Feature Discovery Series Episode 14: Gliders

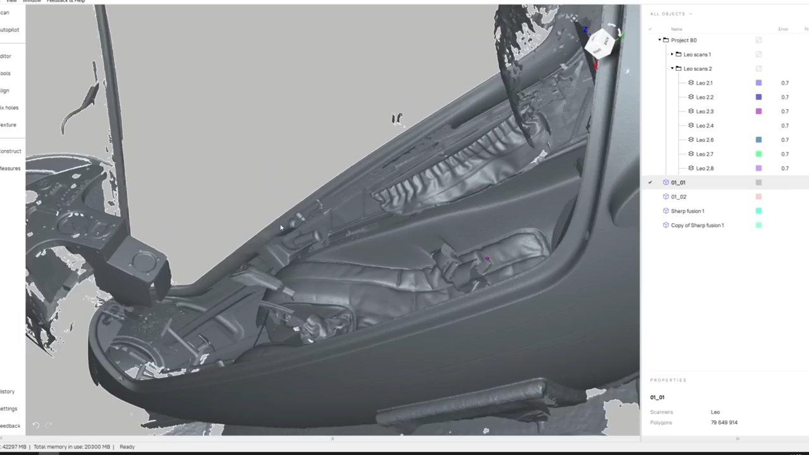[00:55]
It is sometimes tricky, mainly because the cockpit of a glider is so tiny.
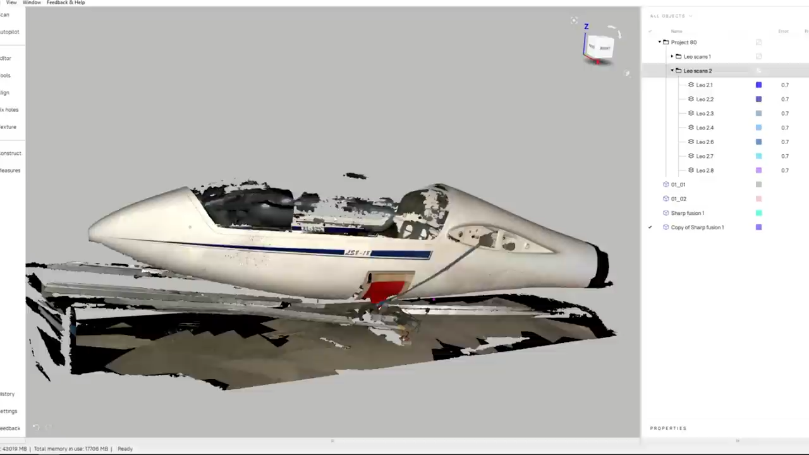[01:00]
We also scan most of the fuselage because the airplane is small and the more data we have, the easier it is for the artist to make a precise model in the best conditions.